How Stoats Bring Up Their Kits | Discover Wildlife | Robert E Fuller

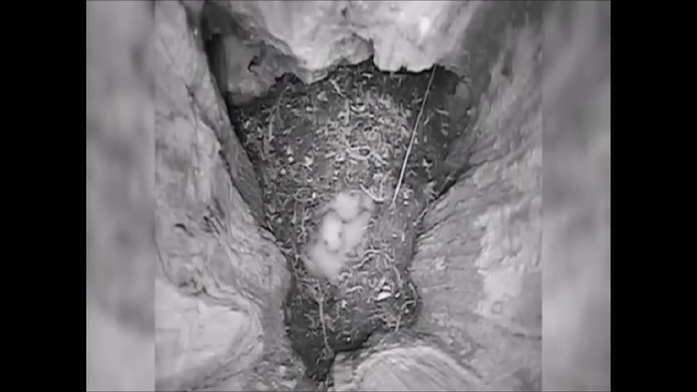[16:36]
but the kits were actually sucking on the meat on mice at a week old, which I think could be new to science.